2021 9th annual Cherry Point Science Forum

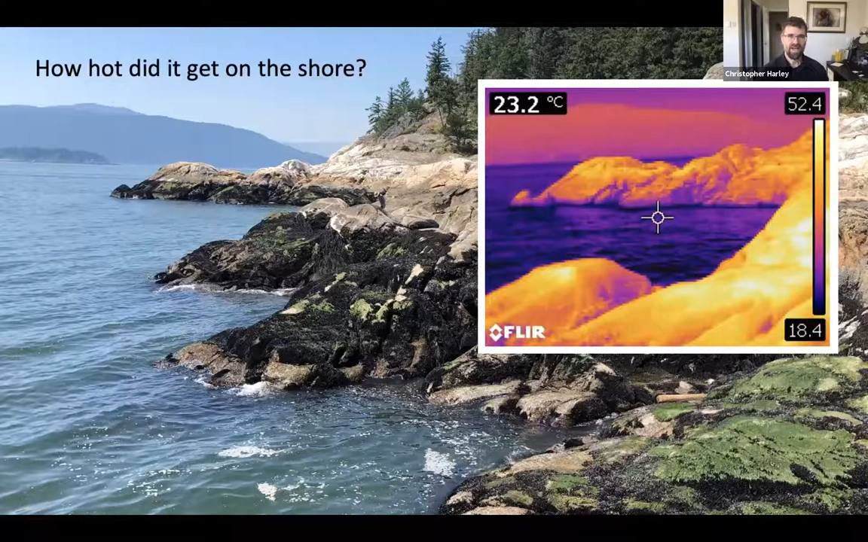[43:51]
On screen: spot 23.2°C
the number on the upper left, the 23.2, is the temperature of what that little target in the center is, which is the surface of the water, not especially hot. The scale bar on the right is what you should pay attention to, because that shows the coolest part of the image, which is water, and the hottest part, which is rock. And some of the mussels on the shore that day got up to 56.7 degrees, which is exactly equal to the hottest air temperature measured in Earth's history by reliable thermometers. So just astonishingly hot.